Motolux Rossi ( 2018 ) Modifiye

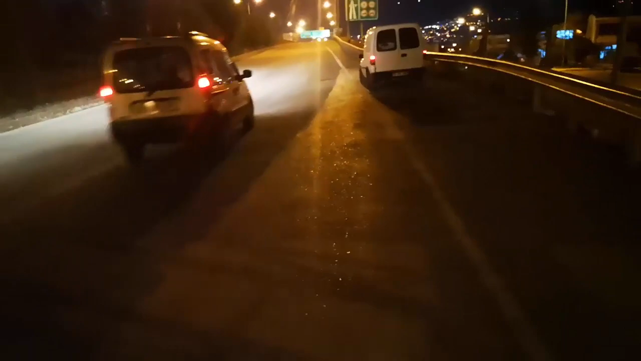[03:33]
Daha sonra düz. Ondan sonra otoyol çıkışı. Hadi bakalım hep beraber deneyelim.